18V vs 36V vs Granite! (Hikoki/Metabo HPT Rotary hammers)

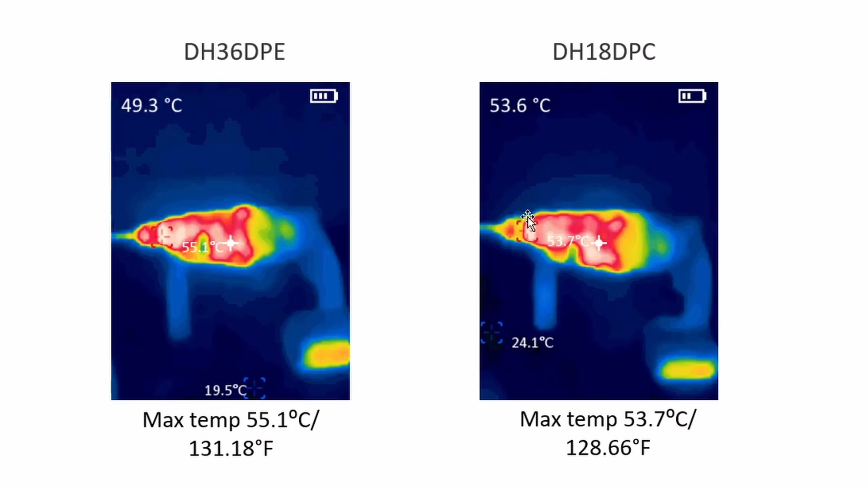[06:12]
55.1 degrees right up here and same place for the 18 volt but a little bit cooler 53.7 and compared to the rest of the pack that was by far the coolest